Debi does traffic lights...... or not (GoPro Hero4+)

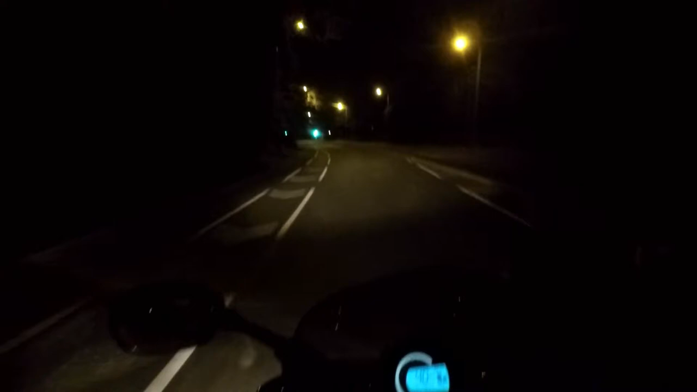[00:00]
I don't know. I don't know. I don't know. Oh, you bastard. Oh, whoa, whoa, whoa, whoa. What the fuck is that? I couldn't stop. What the fuck were you doing? I couldn't stop. I'm going in the back of you. I haven't got a wheel locked up. Well, you're not using the front brake again. Yeah. I thought you were going for it if I accelerated. I didn't realize how you weren't. I wasn't even braking that hard.
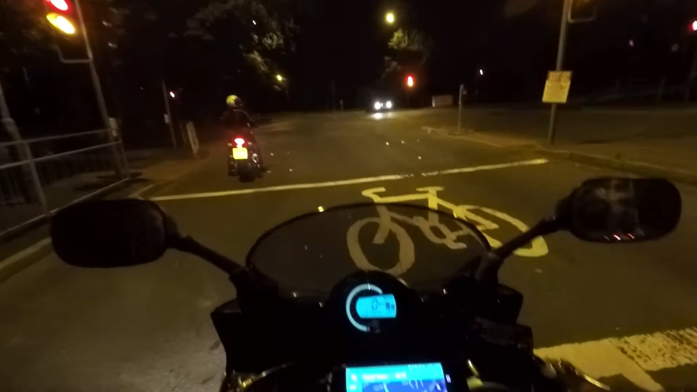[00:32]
I don't know. I thought you were going for it. I was braking hard enough, but not so hard that you shouldn't have been able to quite use yourself before I went back past me. Well, actually, we're going right around you then.